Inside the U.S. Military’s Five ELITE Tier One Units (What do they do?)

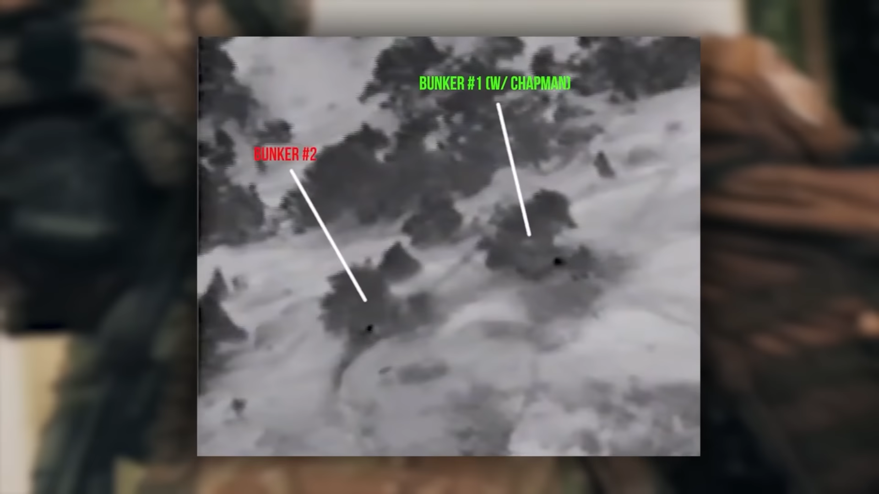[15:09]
Despite being mortally wounded and alone, Chapman would hold his ground against two dozen enemy combatants and one of the bravest one-man stans ever witnessed.